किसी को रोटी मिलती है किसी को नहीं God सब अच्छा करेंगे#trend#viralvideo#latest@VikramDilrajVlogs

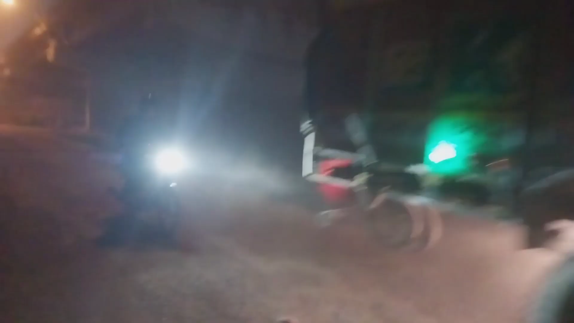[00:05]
कि फाइनली गाइज हम विरीज के नीचे आ चुके हैं आप देख रहे हैं इदर यह देखिए यहां से रास्ता है दूसरी साइड जाने
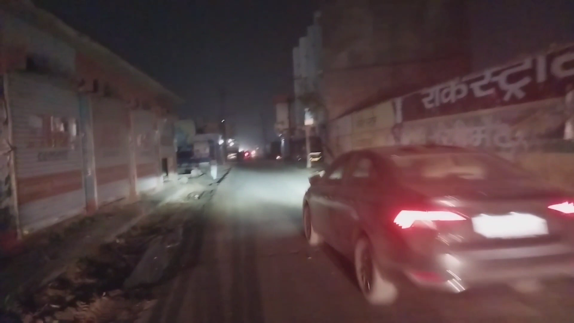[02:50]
अपने घर की रोड़ पर आ चुके हैं और यहां से अभी खोड़ा बहुत दूर और रहे गया लगबख 500-600 मीटर